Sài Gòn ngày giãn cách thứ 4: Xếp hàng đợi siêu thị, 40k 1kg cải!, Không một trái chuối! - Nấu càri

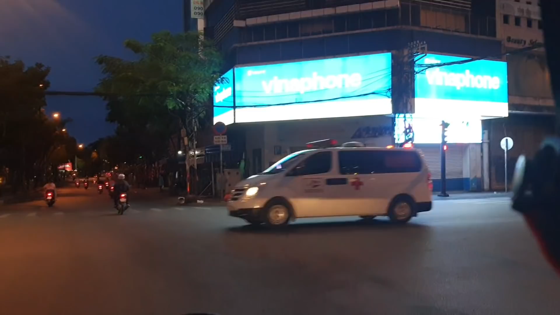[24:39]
Đây mới 6:30 tối rồi các bạn. Cái khúc này là đèn đuốc và sáng trưng. Giờ nó vậy. Bán hẹp